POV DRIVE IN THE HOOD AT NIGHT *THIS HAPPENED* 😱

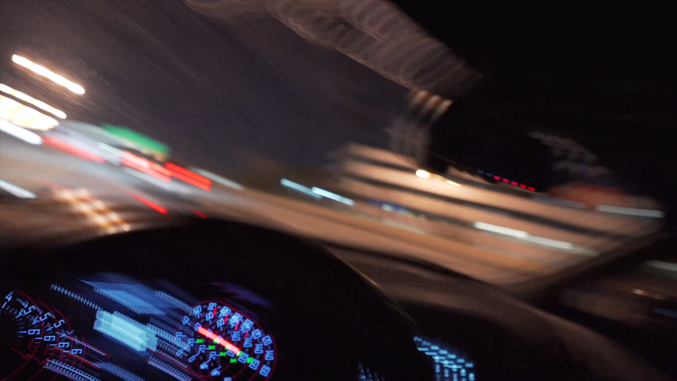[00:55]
As y'all can see, traffic a little light out here, so we can make it to our destination safely.
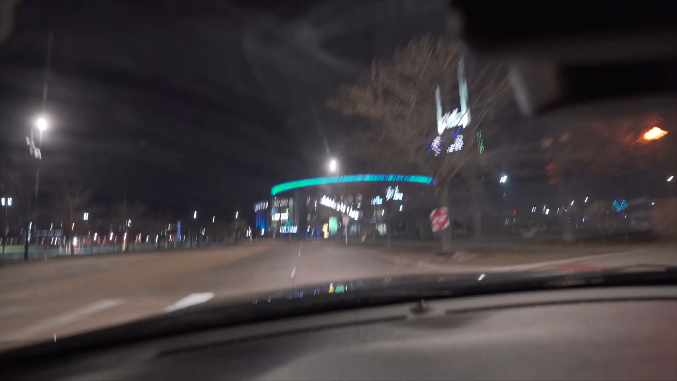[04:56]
But yeah, y'all see what's up, man. Ball Arena right there. Home of the Denver Nuggets.